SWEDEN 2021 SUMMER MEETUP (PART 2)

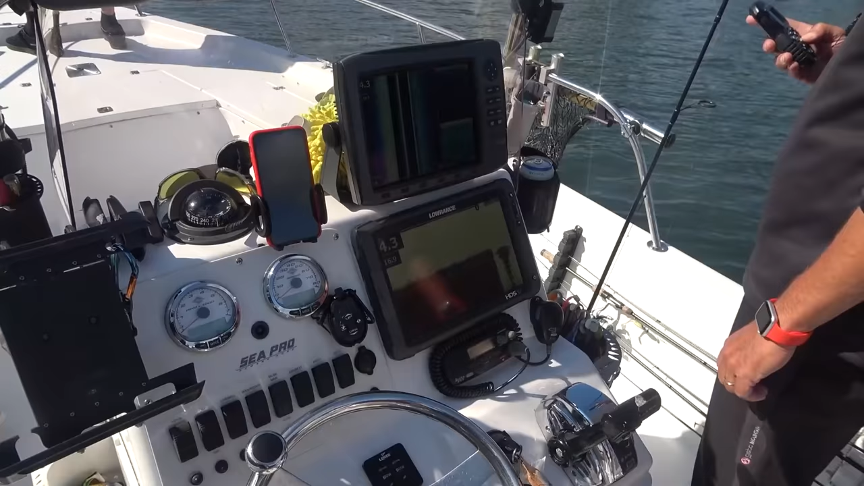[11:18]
I'm on the ground Aha We've got fish UAV radar This is like Sea of Thieves Yeah Is that a pipe?